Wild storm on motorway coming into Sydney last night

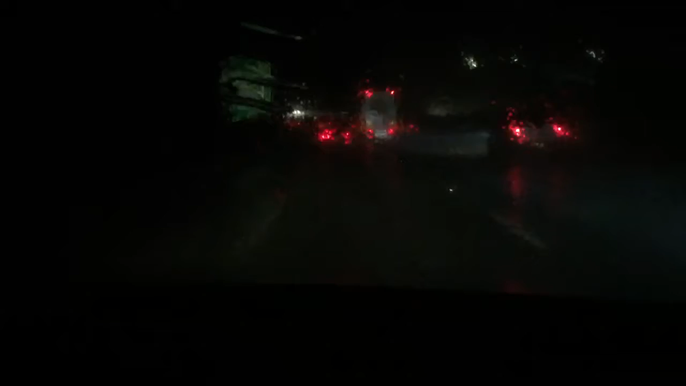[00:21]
and this is just getting worse and worse
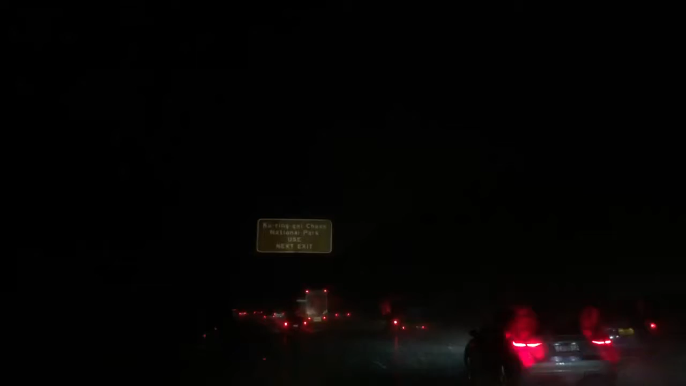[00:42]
you can hear the thunder this is the worst I've ever seen thunderstorm on the road anyway